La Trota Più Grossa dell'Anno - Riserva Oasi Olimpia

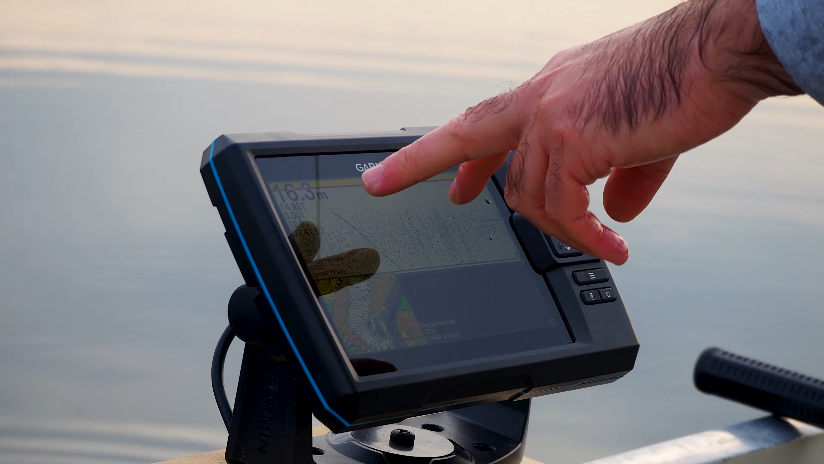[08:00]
Questa qua è la marcatura del pesce che ho appena rilasciato, il mostro che è andato giù in picchiata fino al fondo.